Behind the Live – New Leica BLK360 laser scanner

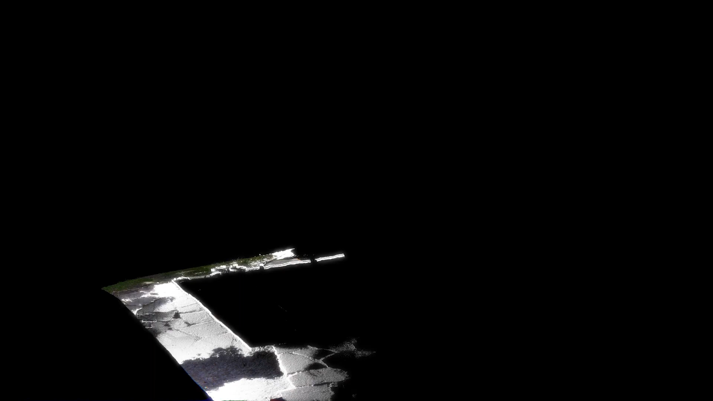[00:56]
longest scan possible on here at full resolution,
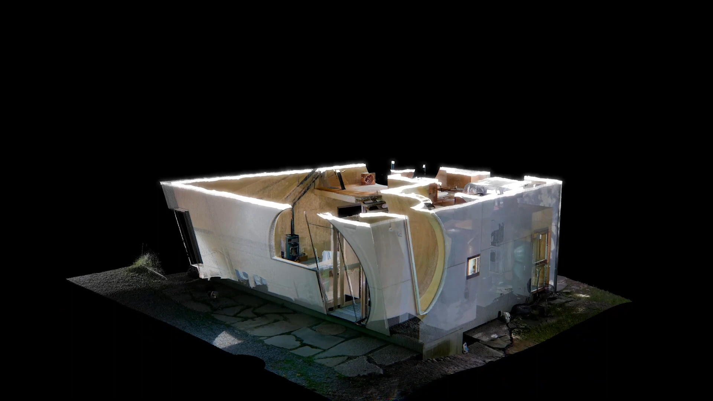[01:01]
full HDR which actually now is five stage HDR versus three stage at most 95 seconds.